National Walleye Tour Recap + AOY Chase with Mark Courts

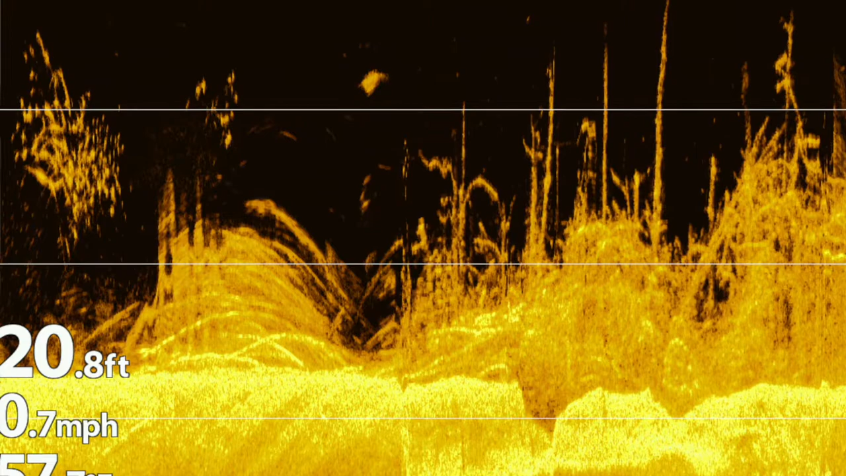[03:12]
And the reason why we're using down imaging is so you could actually see those fish in the trees. Came away with a little bit of a disappointing finish there in 33rd, but maintained my angler of the year points.